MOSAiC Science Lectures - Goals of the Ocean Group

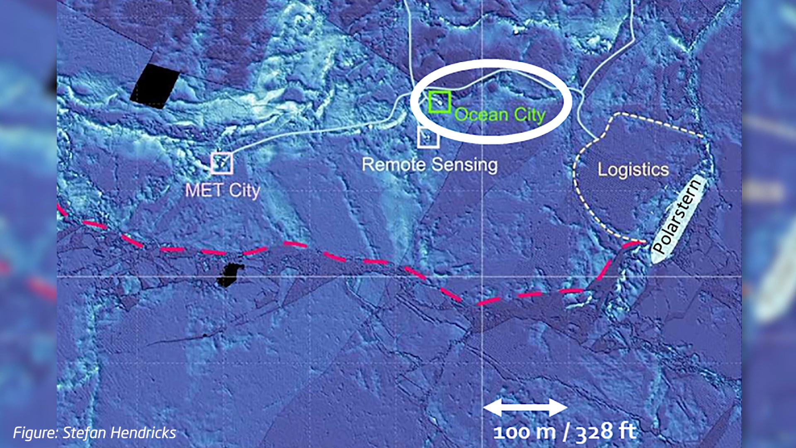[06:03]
And the whitish are actually little piled up bits of ice, so called ridges, where the ice is crushed together and deformed to give a little mound on the top and below.
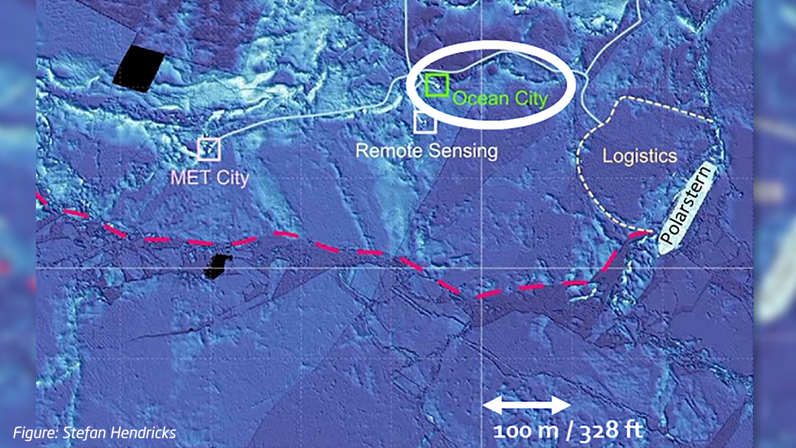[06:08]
Those are little white bits and the blue bits are actually much more plain and level ice.
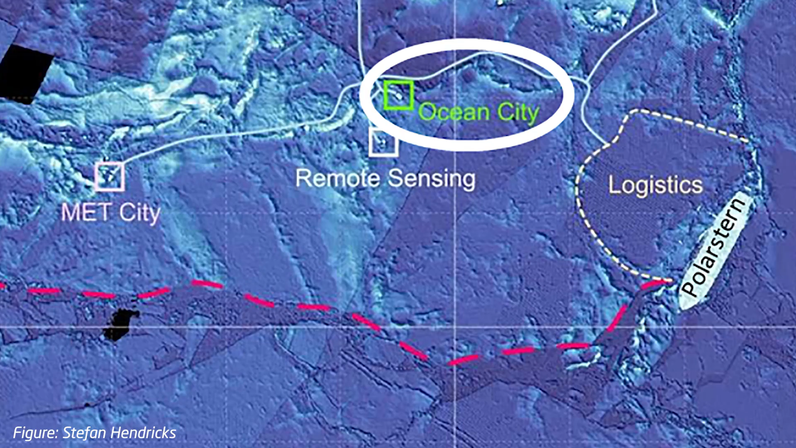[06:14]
In the white circle you can see Ocean City. That's our main workplace on the ice near the ship.